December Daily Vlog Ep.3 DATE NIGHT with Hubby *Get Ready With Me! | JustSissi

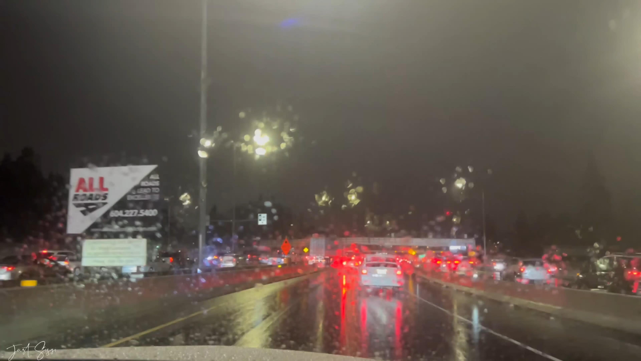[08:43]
i don't think we're gonna make it it takes an hour from this point to the restaurant so yeah looks like dinner is gonna be somewhere else that's okay let's drive through